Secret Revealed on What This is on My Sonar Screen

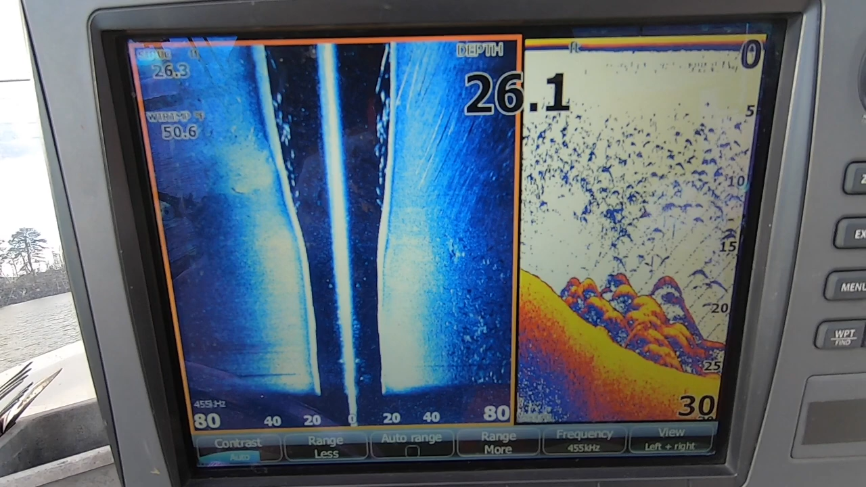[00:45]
That's the thing, we've seen these arches out here for many years.
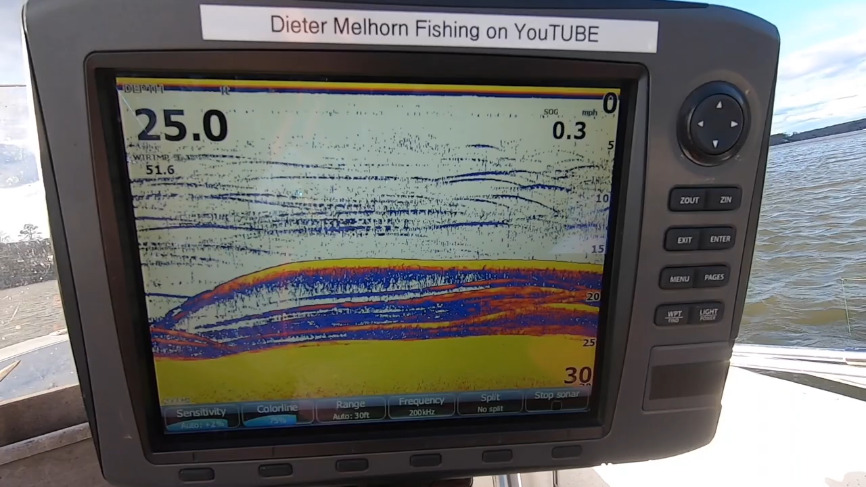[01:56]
On screen: speed 0.3 mph
Big fish, whatever they are. We've seen them out here before and never been able to catch them. I don't know if they're carp, catfish, GAR, what they are.